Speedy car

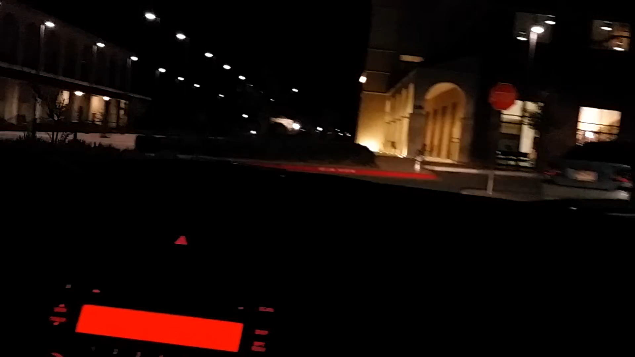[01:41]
Petey. What's that? When did that get there? That is the cafeteria, bookstore, student lounge.